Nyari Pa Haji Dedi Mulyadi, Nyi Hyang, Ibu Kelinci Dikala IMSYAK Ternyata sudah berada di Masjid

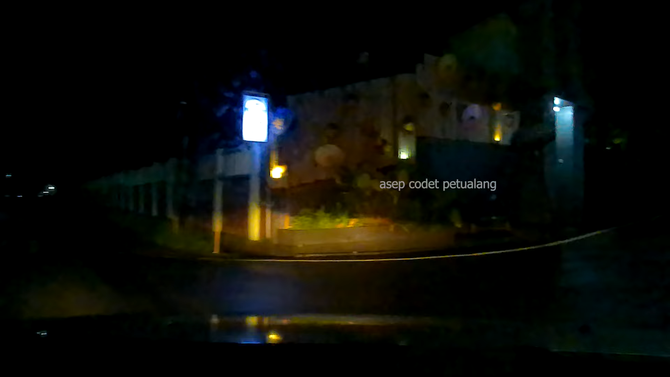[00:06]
Guys, hari ini kita lagi di Pade di
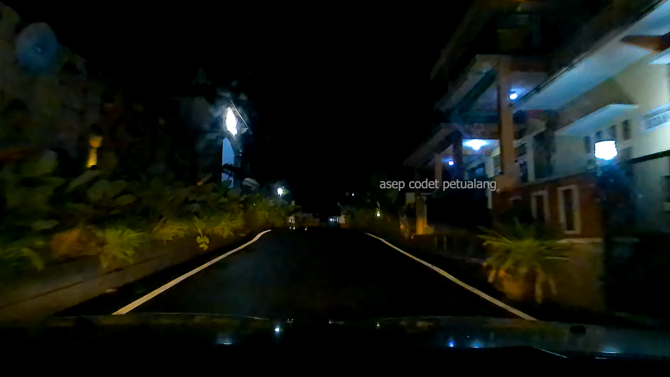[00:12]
subuh di Lembur Pakuan. Posisi subuh ya guys ya ini guys.
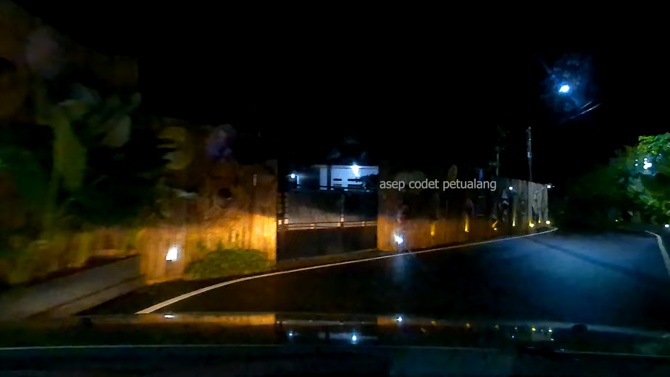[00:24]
Nah, ini dia guys, pas azan subuh di Lembur Pakuan.
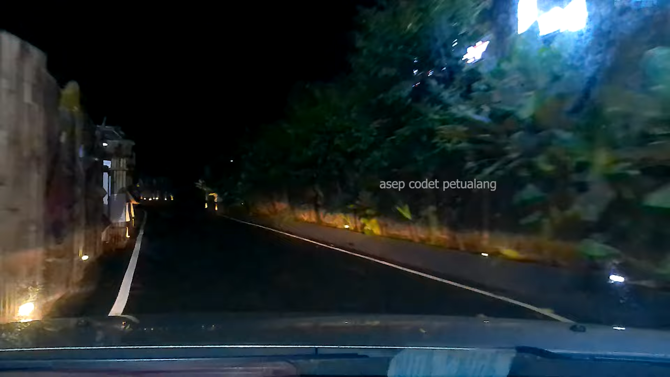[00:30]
Halah, alhamdulillah nih bisa silaturahmi malam hari jadi Lembur Pakuan. Kondisinya cukup sepi juga sih guys di luar. Oh tapi banyak lampu-lampu jam segini mah, keren lihat guys, pasti ini lagi pada di dalam.
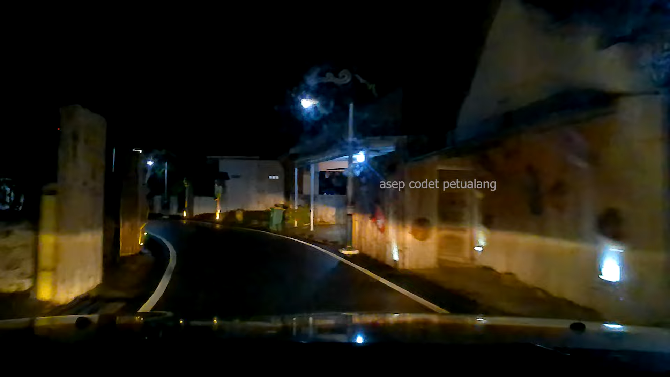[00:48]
Tapi itu ayam masjid agungnya di mananya?
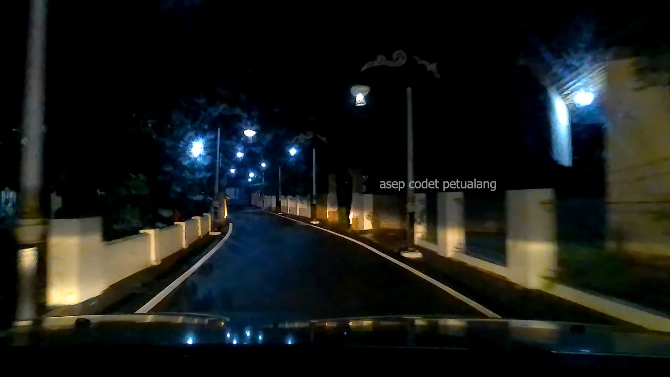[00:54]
Agaklah nama wah kita kadang wah masjid agung.
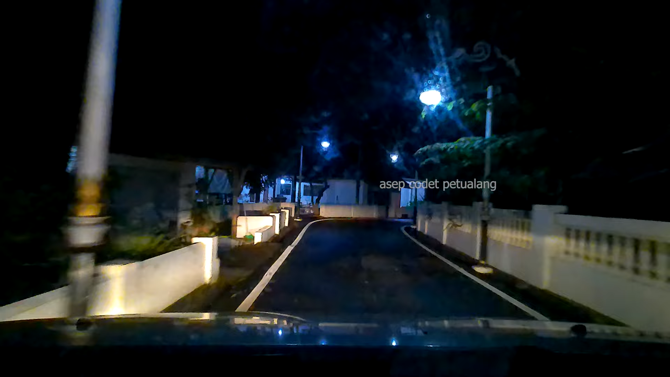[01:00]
Jauhnya. Ayah orangnya, ayah ya kan. Nanti di dia. Tuh itu tuh di sebelah kanan ta. Pada kamar masjid. Hah?
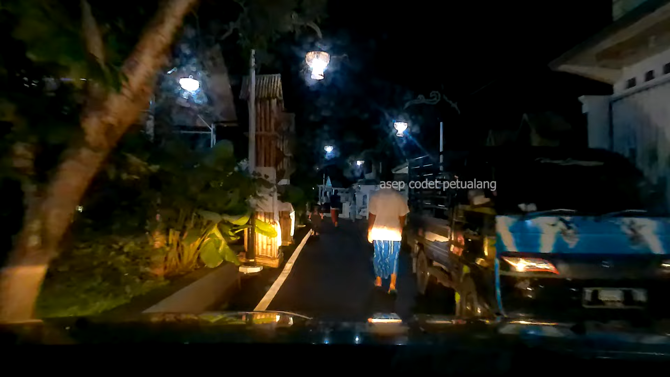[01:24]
Mobilnya madep kiri. Sampai sini
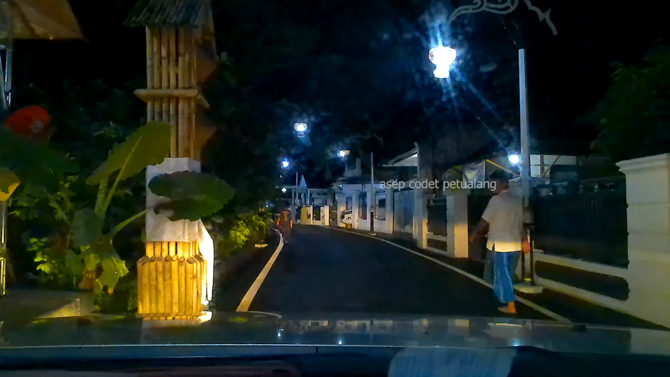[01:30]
aja. Ya. Orang melihatan sholat tempat sholat banyak. Dan hese parkir nah ya.
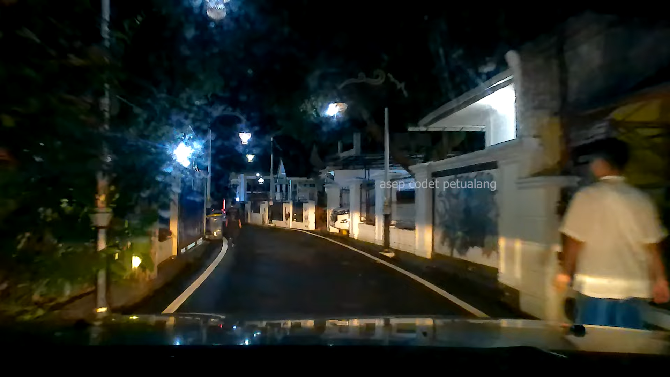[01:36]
Guys, ini guys situasi subuh di
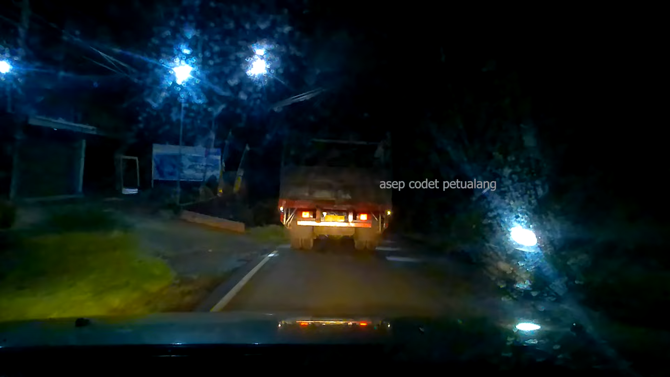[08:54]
wow, itu sapi guys, oke guys, saya tutup dengan salam, wassalamualaikum warahmatullahi wabarakatuh.